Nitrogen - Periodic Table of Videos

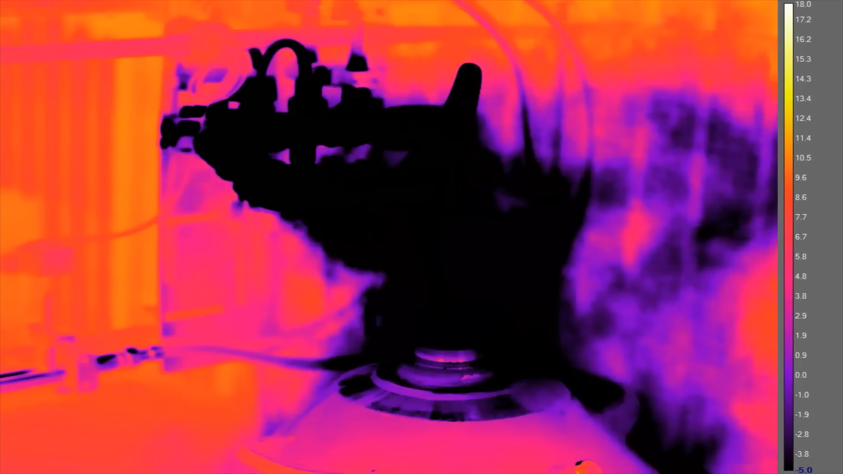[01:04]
and you can see in the thermal imaging how the low temperature cools everything around it.